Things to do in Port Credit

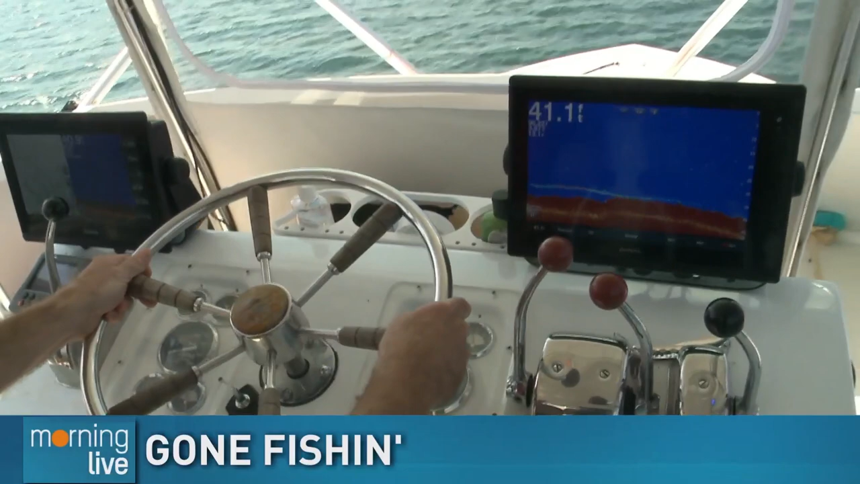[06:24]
I think we got some clean slate. I'm not too worried about you banging into anyone. So you got controls. So we're about 40, almost 42 feet deep here?
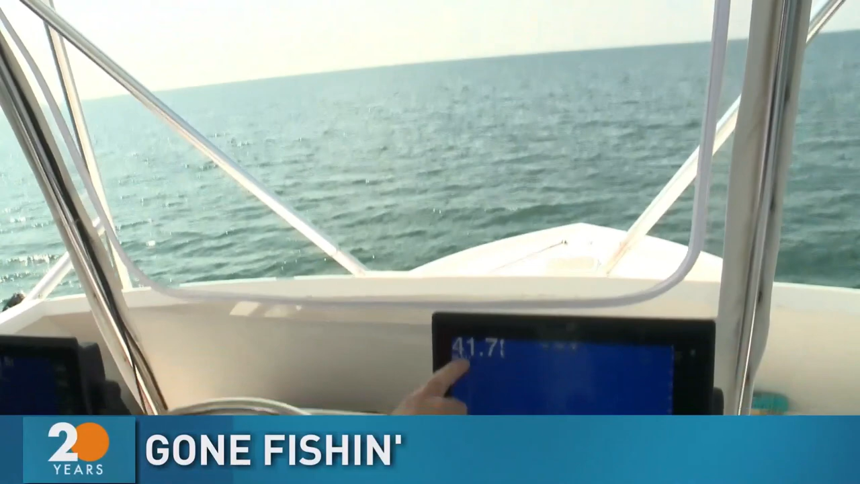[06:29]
You got it, exactly. Yeah, that's just what's underneath the boat there.
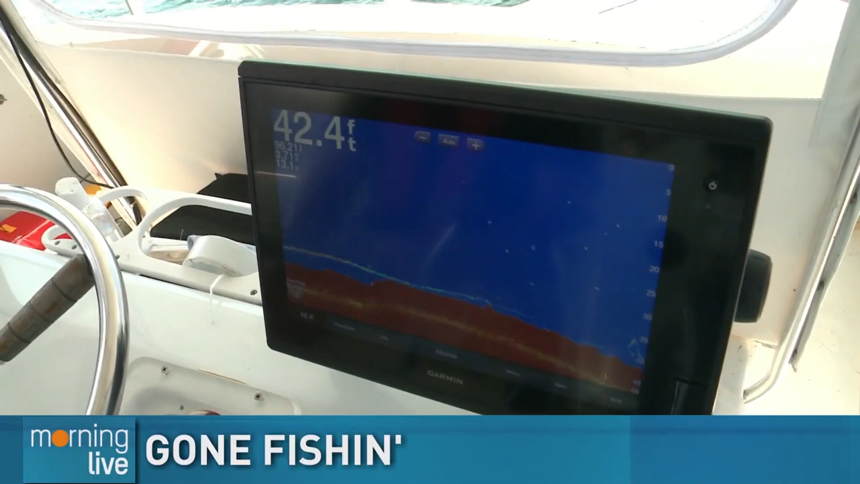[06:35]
On screen: depth 42.4 ft
No fish at the moment, but if one pops up. How far do you go out? It varies. You know, these fish move around a lot with temperature, and that's where they're oriented, right?